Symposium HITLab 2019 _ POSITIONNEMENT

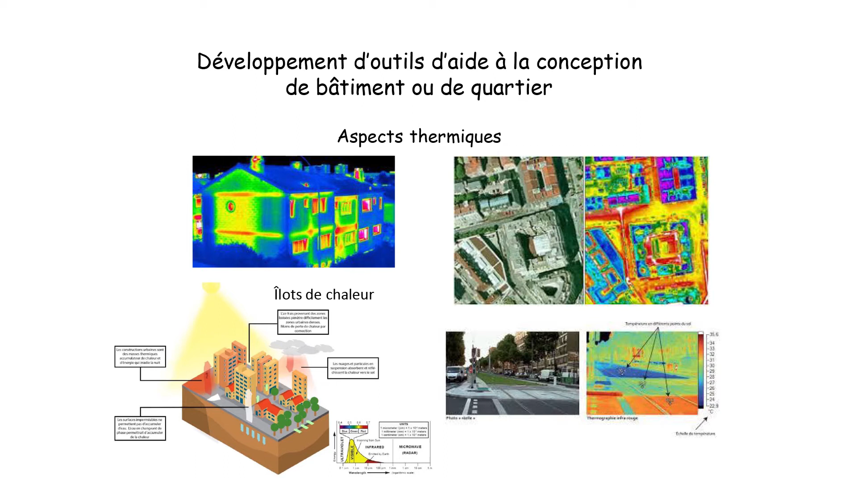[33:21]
de la végétation donc ça peut permettre à partir de ces outils donc là on voit des images thermographiques